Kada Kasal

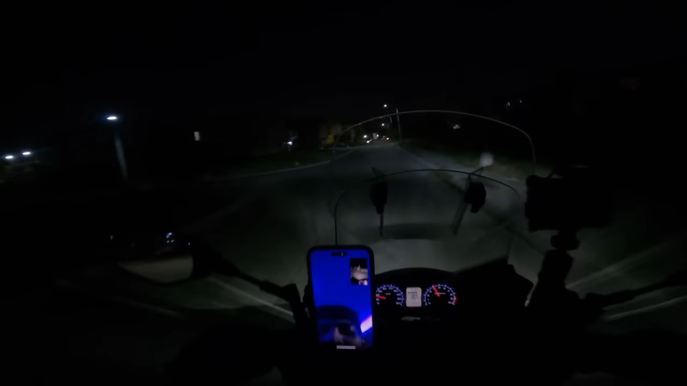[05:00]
Mal, pasok ng gate kaliwa. Kaliwa ito, 'di ba? Kanan pala, mali.
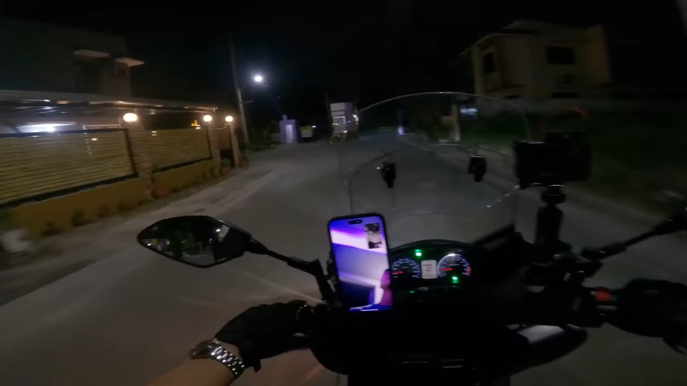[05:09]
Pagpasok ng gate kanan. Hop. Kanan. Dulo. Medyo okay pa.
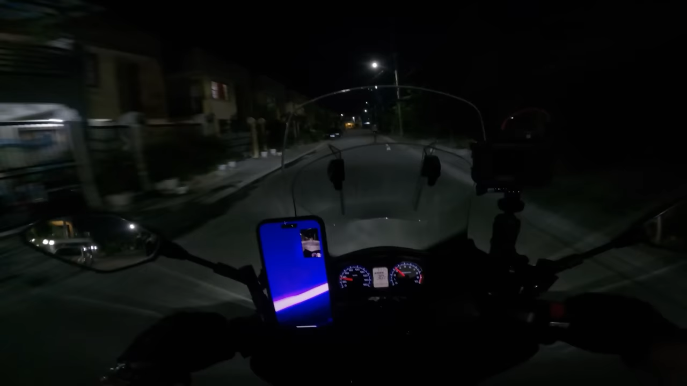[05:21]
Oh, baka tumawid pusa. Kanan, dulo, tapos kaliwa. Kaliwa.